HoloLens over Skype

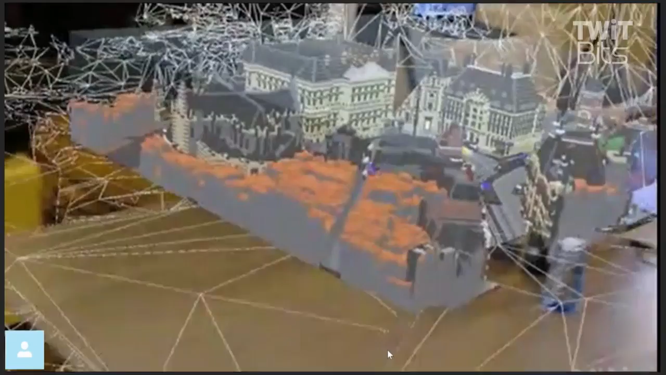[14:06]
So, those colors are the ones that are scanned, but aren't made into a nice view, because when they put in the data. Yeah, they've prettied up the square, basically.
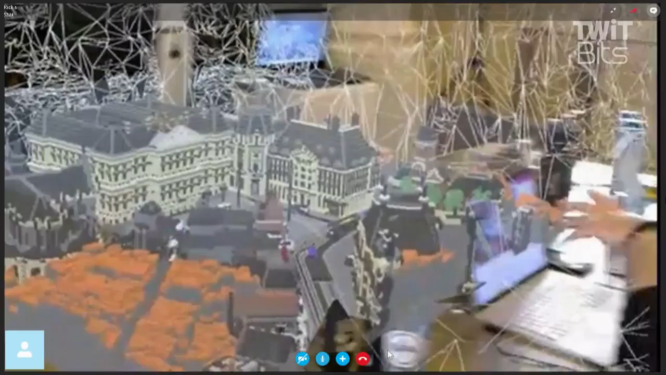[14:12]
Yeah. And there's a community of students and, you know, anybody that wants to, that can claim a bit of their own street,